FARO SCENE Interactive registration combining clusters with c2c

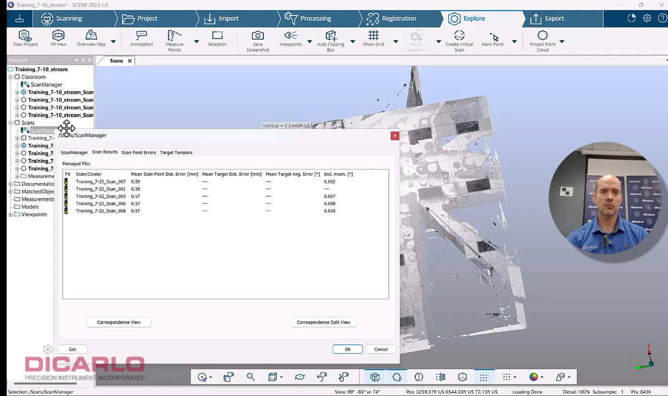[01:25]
to a certain degree over here again not a bad idea is renaming it so I'm going to either rename it here you can rename the cluster here or here it's up to you I'm going to do it here for now call
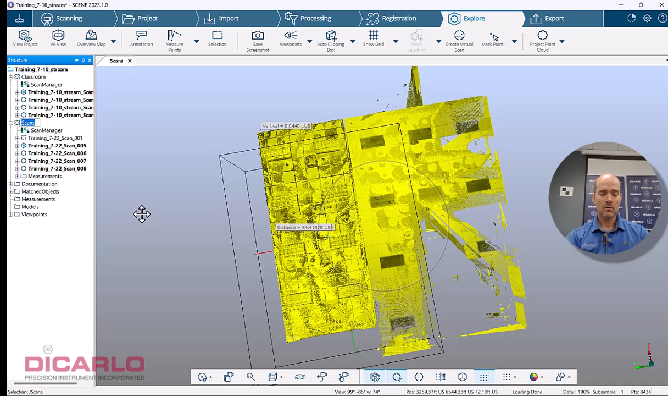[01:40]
it warehouse includes warehouse because it
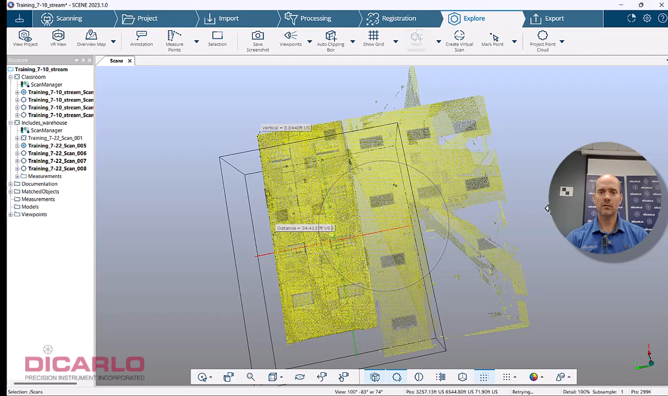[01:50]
has more scans in it and so I have now two clusters classroom and includes warehouse
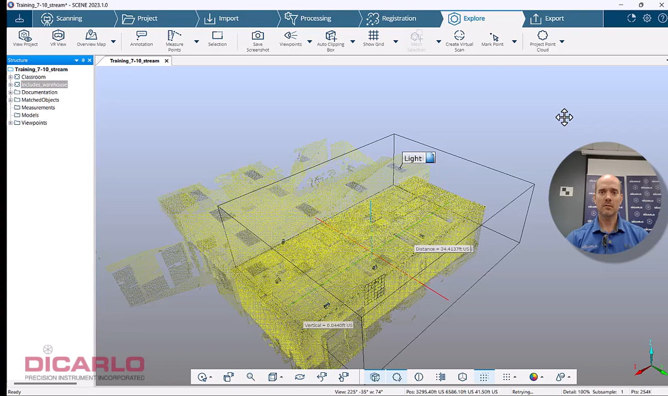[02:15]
oblivion somewhere over there okay so interactive registration
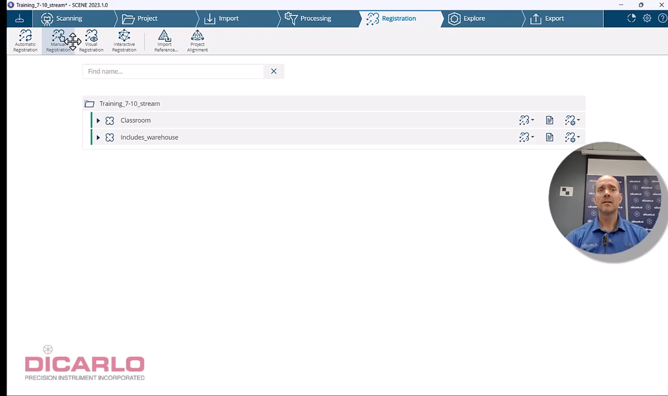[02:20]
let's go in it and to combine these two clusters
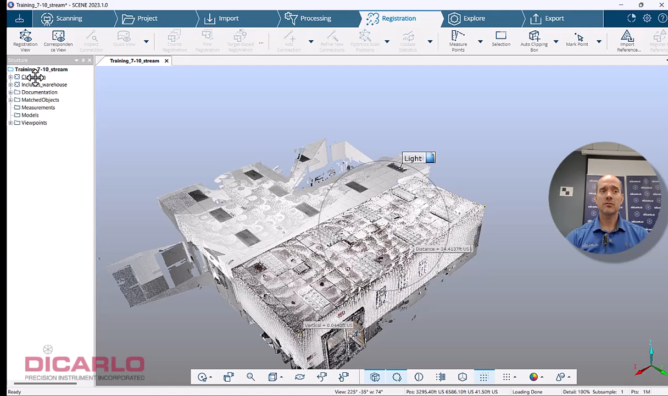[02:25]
to each other the easiest way to doing that is actually right-clicking
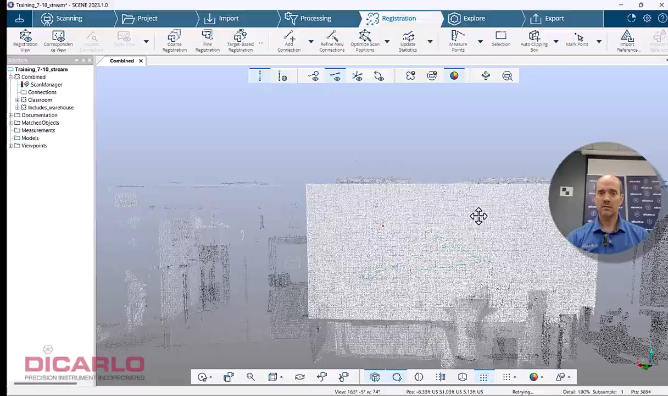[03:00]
scans and links and connections between
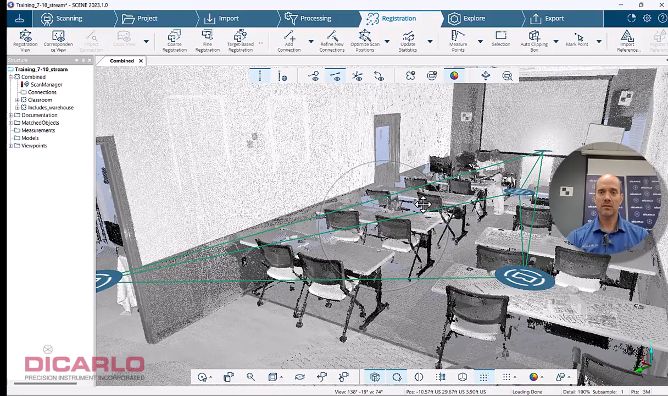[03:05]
the scans that's awesome and then this is which one it is so
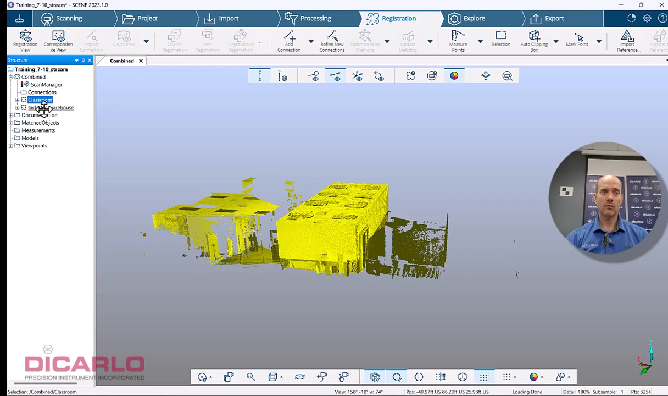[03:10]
it's this guy and then this one is really far away apparently so if i go locate that's really really really far
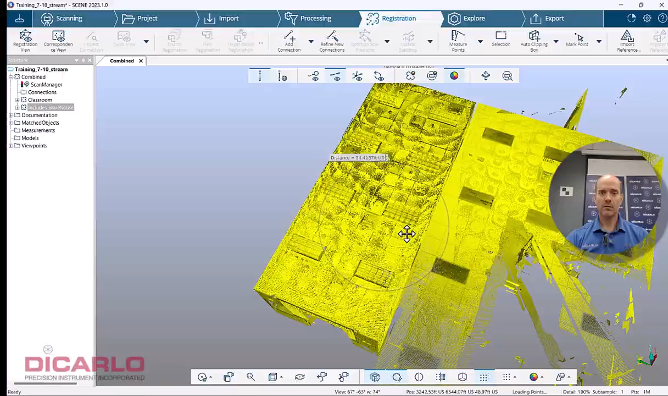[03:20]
away i can tell that a couple of these scans are
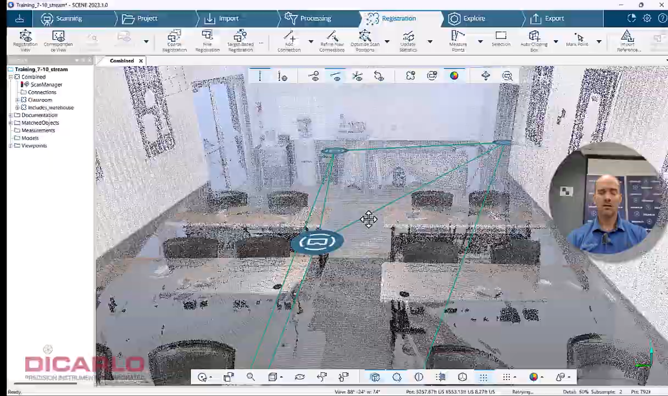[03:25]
in very reasonable positions to where
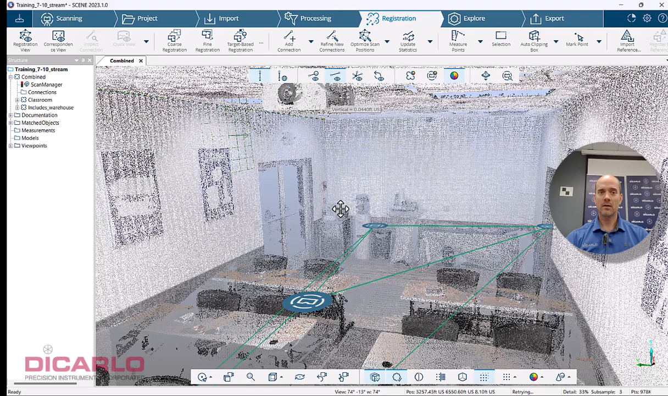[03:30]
i want the connections to actually happen right now there are no connections again i'm not going to be running this i could fix it by just running a course registration and then a fine registration but
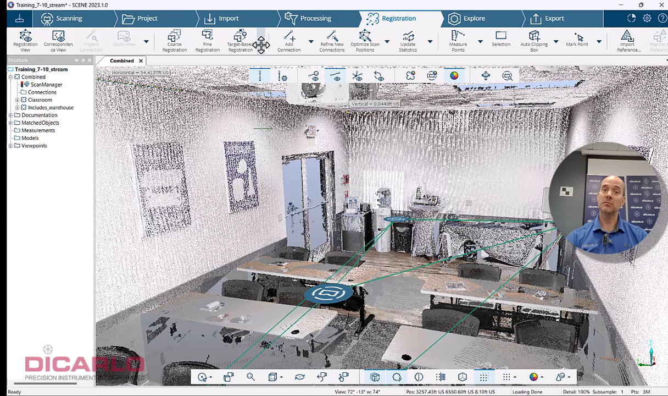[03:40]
because i'm focusing on doing it manually we will look at it say okay so which scan is this one this is scan number six and then let's go into my classroom
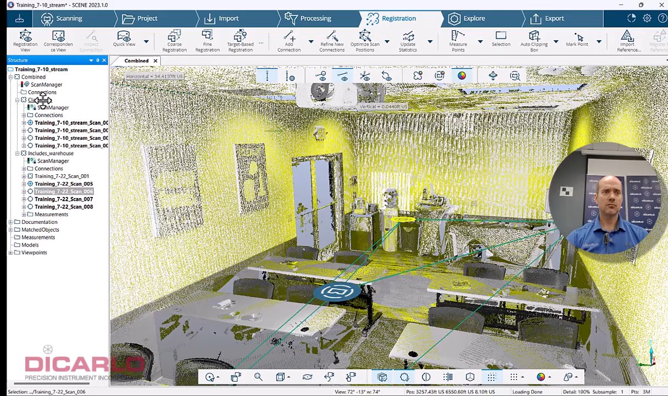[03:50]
here and just locate this guy and find a scan that's
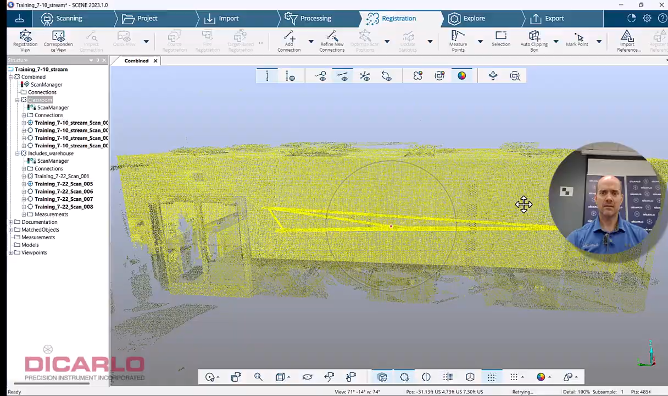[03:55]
generally in the same area there let's say this guy
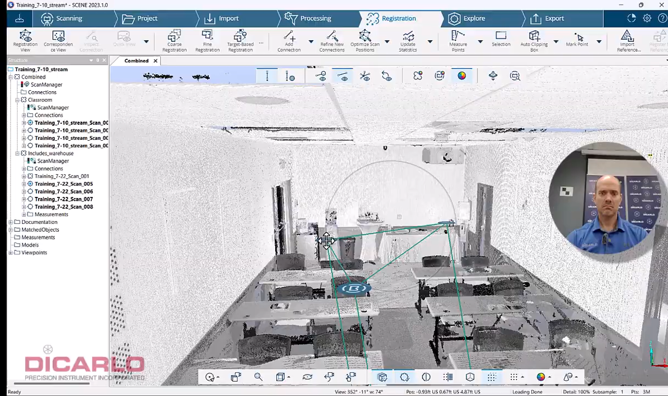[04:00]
sure so if you click properly it'll highlight the scan there we go so this is scan number
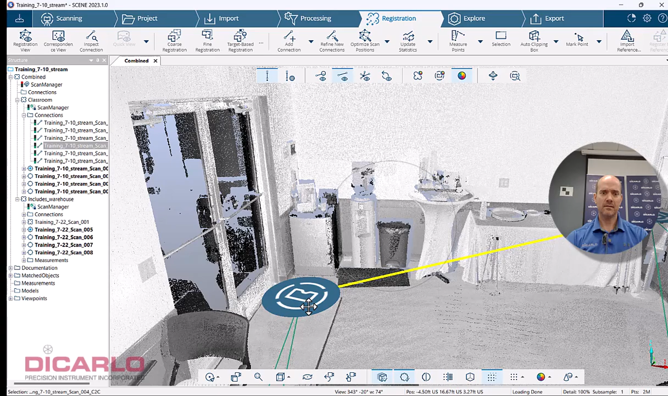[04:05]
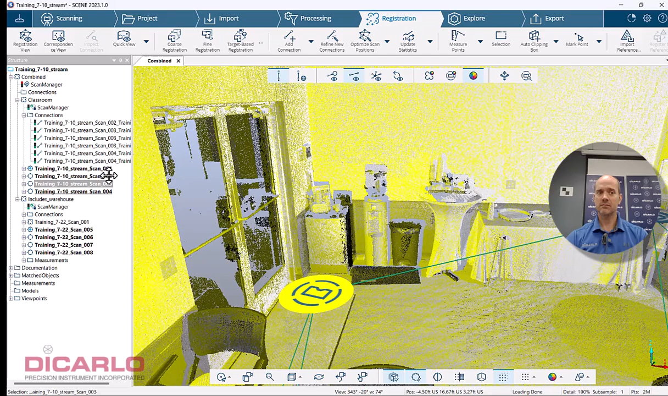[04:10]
three so three and six are supposed to be connected so let's do this let's add a connection between three three and six so now we have a connection that
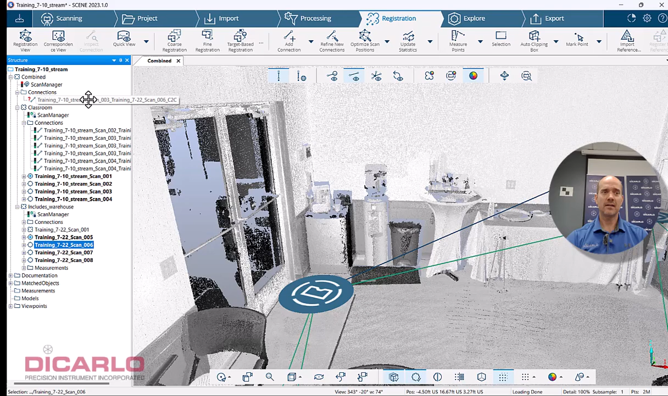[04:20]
hasn't been refined yet uh let's go ahead and actually try a